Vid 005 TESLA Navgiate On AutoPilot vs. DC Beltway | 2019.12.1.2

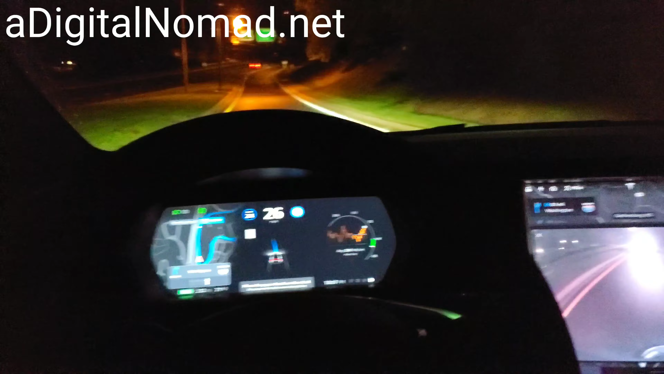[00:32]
2019.12.1.2 Alright, we are navigating, there we go We are heading towards the DC Beltway, navigating our autopilot Let's see if we can improve, last time we did this If you check the playlist, whoa We almost crashed Into a crash attenuator Tesla Autopilot almost rammed me right into the crash attenuator That's
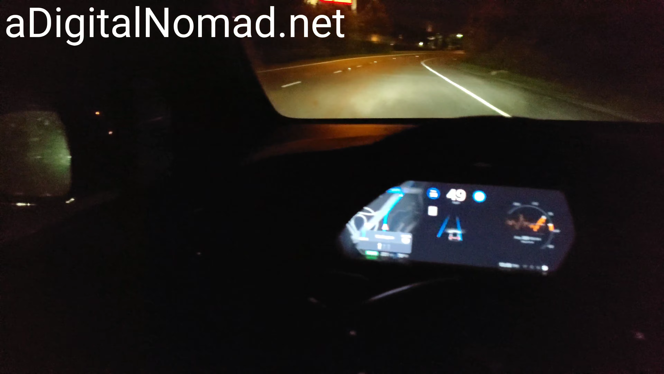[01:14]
the title of that video Tesla Autopilot almost rams me into a crash attenuator Okay, this lane ends, are we going to signal? No We're just going for it apparently, no signal Not very friendly, but I guess it works And there's nobody there So I guess we're okay Now this lane we have to get out of Because this lane ends And there should be a lane change signal At some point Alright, there we go, signaling Nobody's there, so we're good
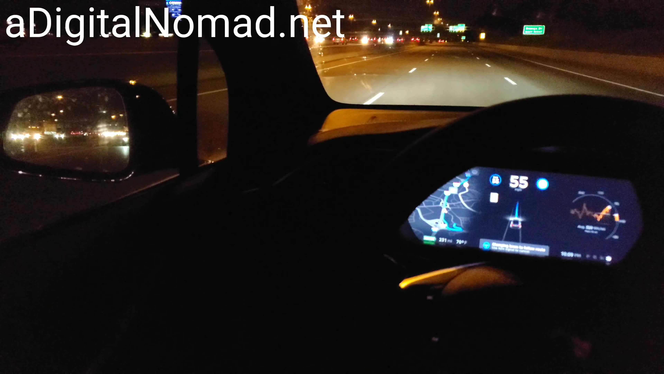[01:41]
Now let's see what the system does here In the past it's switched over to the other lane The
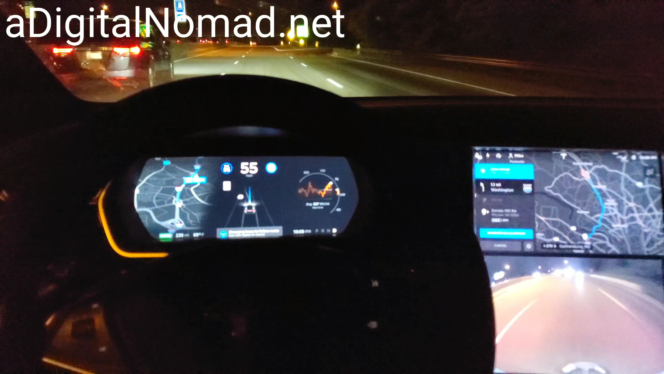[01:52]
fast lane And then it's tried to get onto the We're on the local lanes It's tried to get onto the express lanes And this is where it's giving us trouble Getting close to that crash attenuator
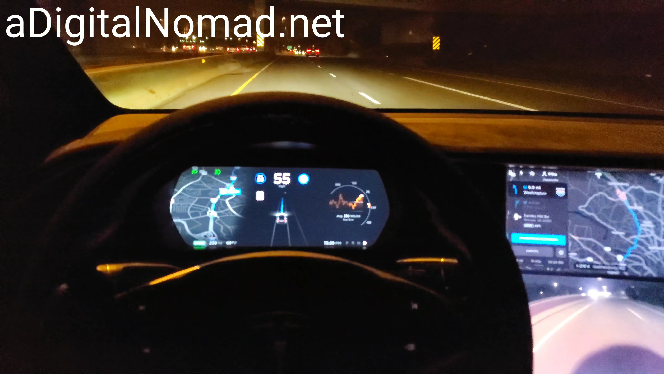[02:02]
That's weird, it gets over there Now it goes back It can't make up its mind Now it didn't go back Alright I wonder if it's learning There's the same software version Where we almost went into the crash attenuator last time Same software What's it doing? Oh, it's going back again Just can't make up its mind Nope, it's not going back This is messed up What do you think of this? Let me know in the comments there This is just messed up Why would it do that?
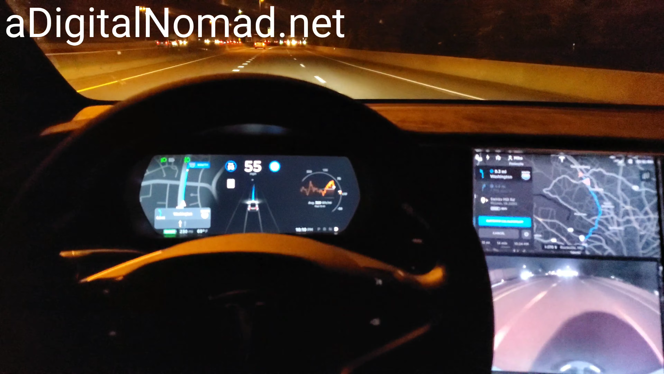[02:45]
Alright Now there is the express lanes Merging onto the local lanes Where we are And coming up here It's going to be an opportunity To get on the express lanes Every single time so far It's tried It's signaled But it's not made the lane change At this first opportunity Let's see what we do It's not even Wait It is going to Try to signal See But it's not going to go for it It turns solid It does not go for it There's a crash attenuator Ooh
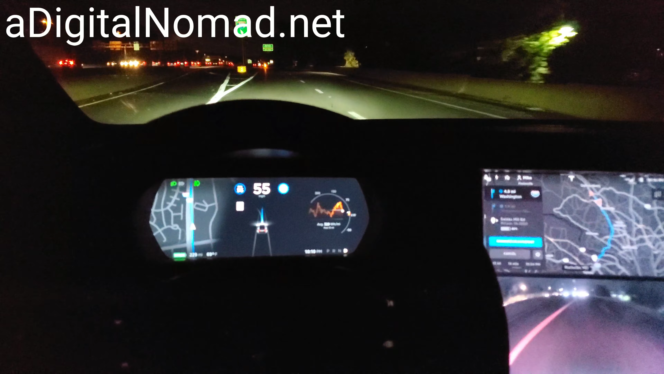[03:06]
Okay Now the second one Most times It's It's Signaled And moved over And made it Last time it didn't make it It almost put me Into the crash attenuator Let's see what happens This time I don't know If we were during We were in daytime Last time Let's see what it does
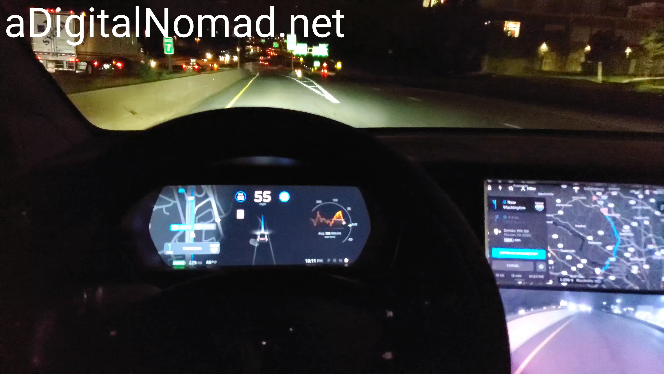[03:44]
Okay Okay we're signaling We're going for it We're going for it Alright the crash attenuator Is smashed Oh gosh Somebody went into that Good thing it wasn't me
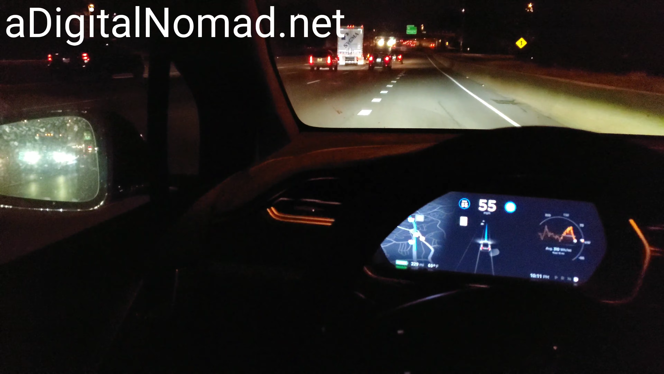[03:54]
Now we've got to get over Are we going to signal And be polite No Yes There's a signal Alright I think it's like a first Isn't it I think it's the first time We've ever had a signal On an ending lane Like that Well it's actually Signaling to get over Another lane Whoa oh my gosh That truck Just barely moved out Of the lane This is That was a pretty Aggressive change What do you think That was a really Aggressive change And that truck Was in the middle Of its lane change And I guess autopilot Was watching it
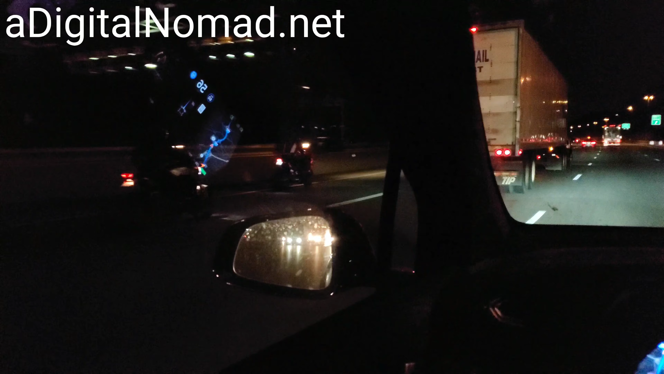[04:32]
Are those shown On the screen I don't know If I saw them Now I'm not sure What speed we're at In the past When we were doing this I don't know If it was 55 or 60 That might make a difference
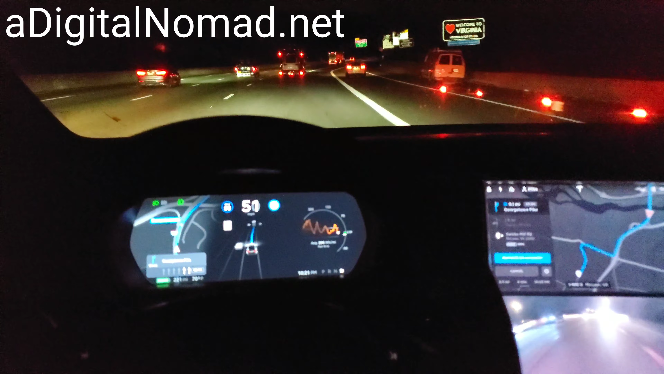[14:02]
And is it going to do it? No. No, see, we need to get over there. Now we're heading the correct way, but it just didn't do it.
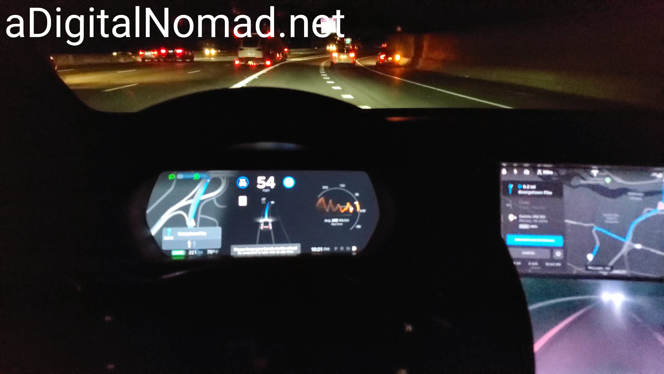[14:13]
It didn't even try. Oh, it sure is accelerating through here. I don't know what's going on. This person's signaling. Let's see.
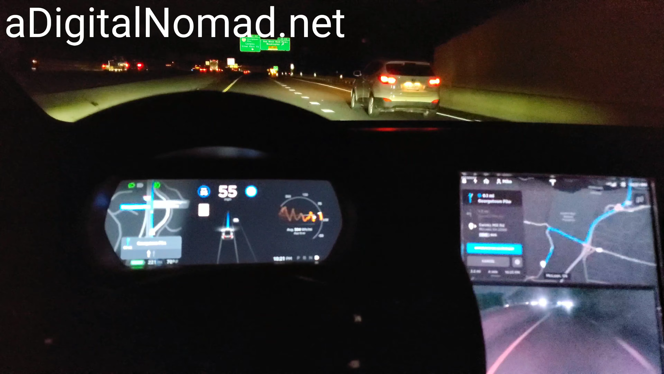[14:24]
What's autopilot going to do? They are signaling. Autopilot's going to get a little aggressive there. All right, let me know your thoughts on all this.
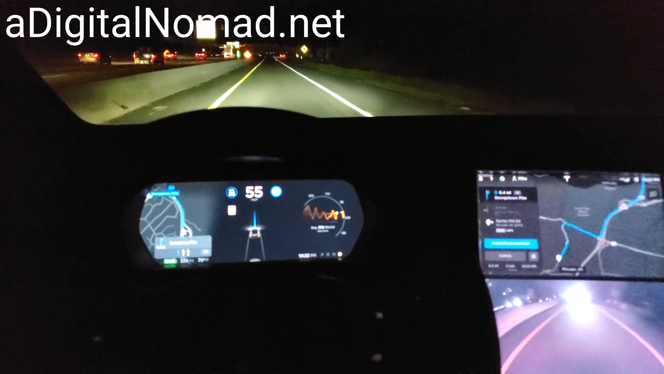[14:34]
And it's just right lane close up there. At some point, it's got to get this one right, I would think. All right, now we've got to move over at least one lane to get off at the exit.
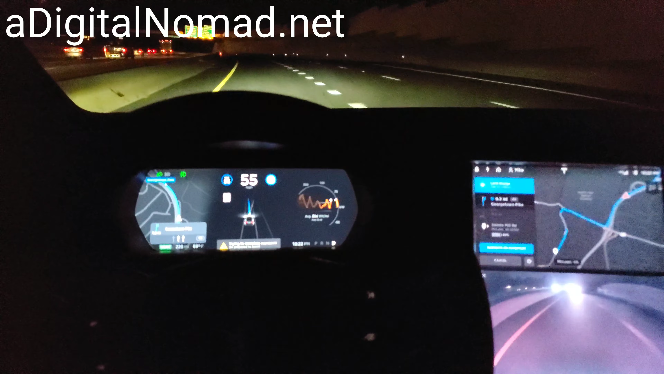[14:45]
It's knowing to do that. See, it knows all this, but it just doesn't get in the local lane here.
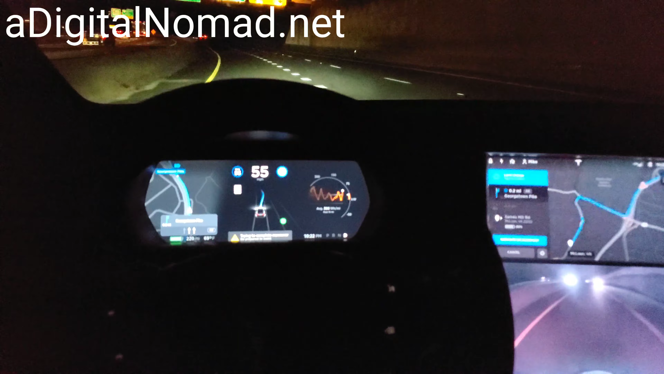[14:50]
Don't know what's up with that. And actually, it's going to move us over two lanes, right? Yeah. All right.